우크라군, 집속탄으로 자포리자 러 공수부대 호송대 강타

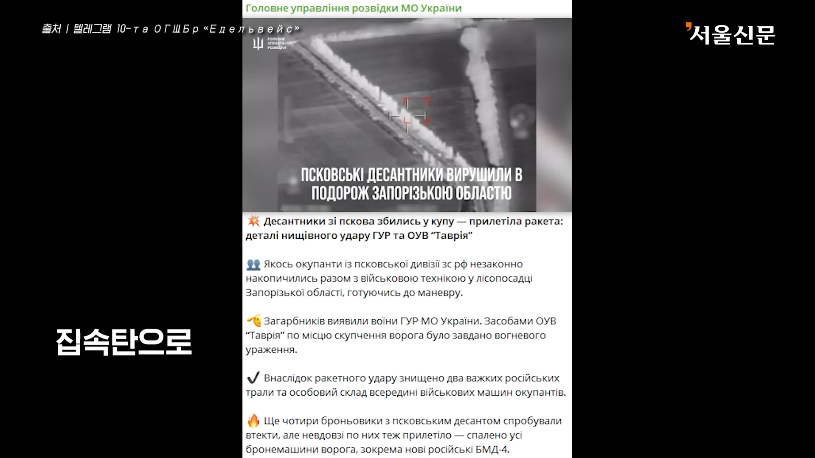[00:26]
러시아연방 푸스코프 사단의
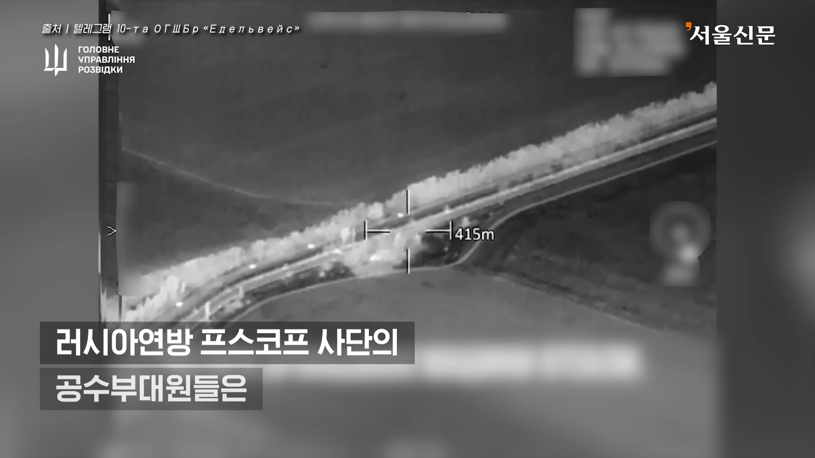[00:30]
공수부대원들은 자포리자 노블렉산드리브카 마을 인근의 한산림 농장에 집결해 기동을 준비하고 있었고 우크라이나 국방정보국은 정찰 드론으로 이를 발견, 파브리아 작전단은 사격을 시작했습니다.
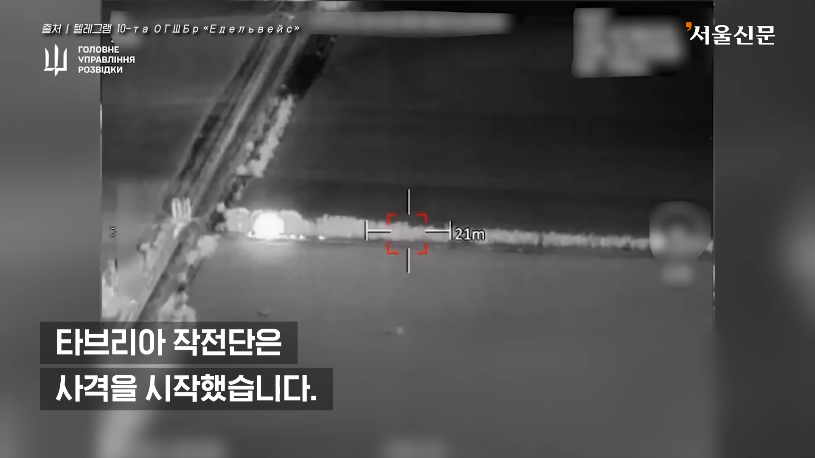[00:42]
이번 공습은 집속탄으로 이뤄졌으며 미국제 고속기동 포병로켓 시스템 에밀사이 하이마스의 gmlrs 유도로켓이 사용됐습니다.
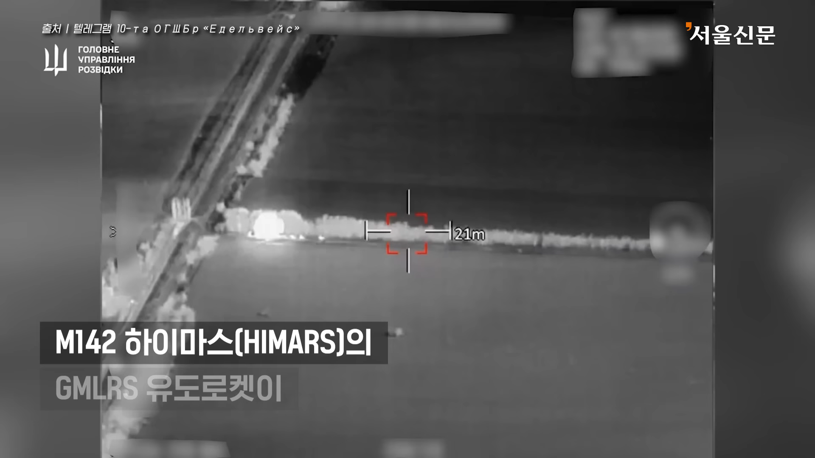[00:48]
영상에는 적 호송대가 집속탄에 의해 공격당하는 모습이 고스란히 담겨 있습니다. 우크라이나 국방정보국 측은 이번 로켓 공격으로 러시아 대형 트롤선 두 척이 파괴됐으며 전투 차량 내 병사들이 사망했다고 밝혔습니다.
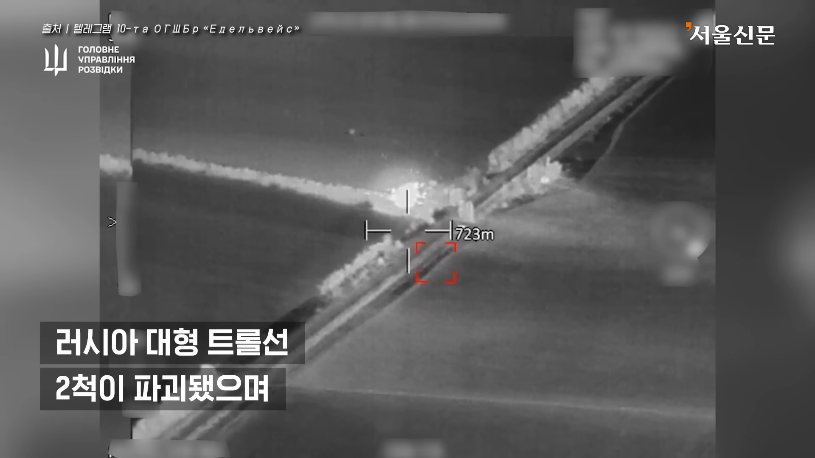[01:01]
푸스코프 사단 공수부대의 장갑차 4대가 공격으로부터 탈출을 시도했지만 곧